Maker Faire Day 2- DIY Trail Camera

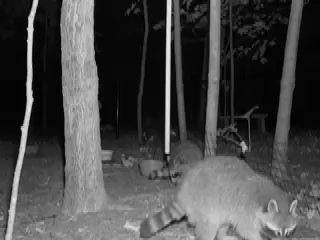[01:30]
They're using infrared technology, where the nighttime pictures are taken with a flash unit, but there's no visible light.
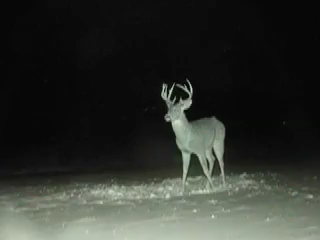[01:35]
There's a filter, a red filter placed over the flash, so it blocks the visible light, but still transmits a lot of infrared light.